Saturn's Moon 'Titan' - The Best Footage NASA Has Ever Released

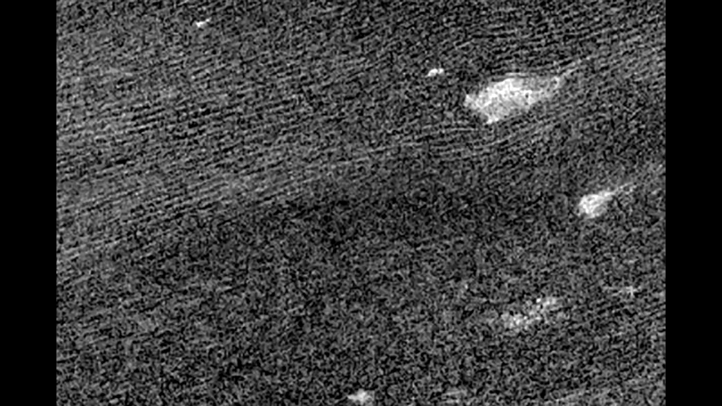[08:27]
Cat Scratches is the name given to long parallel rows of dunes stretching for hundreds of kilometers in the direction of prevailing winds,
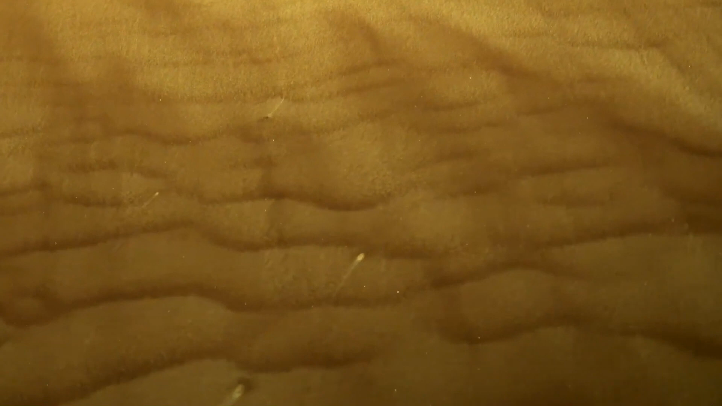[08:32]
west to east.
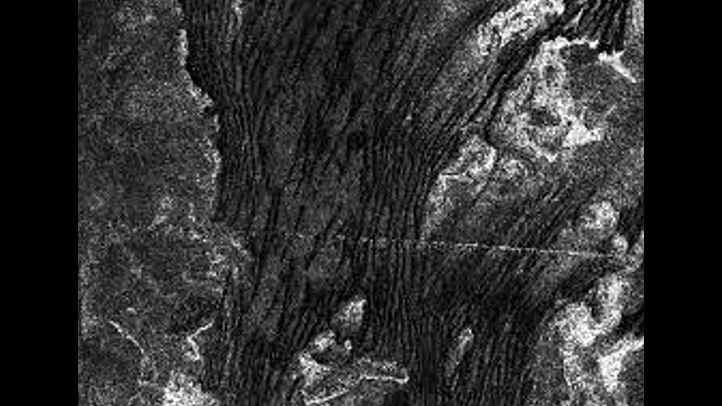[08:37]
Images show that Titan's ice dunes are huge, reaching on average up to three kilometers wide,
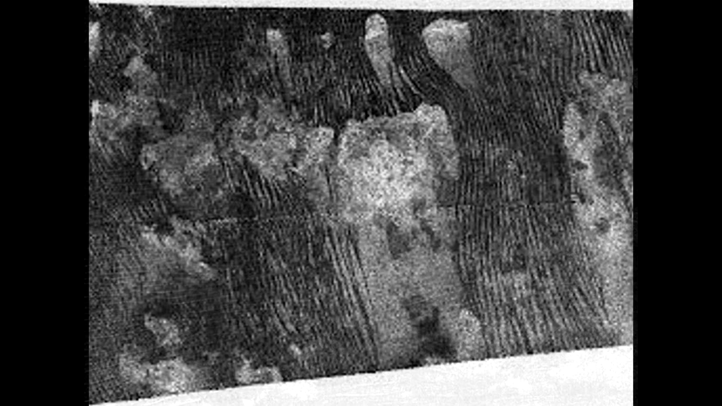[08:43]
hundreds of kilometers wide, hundreds of kilometers long, and about 100 meters high,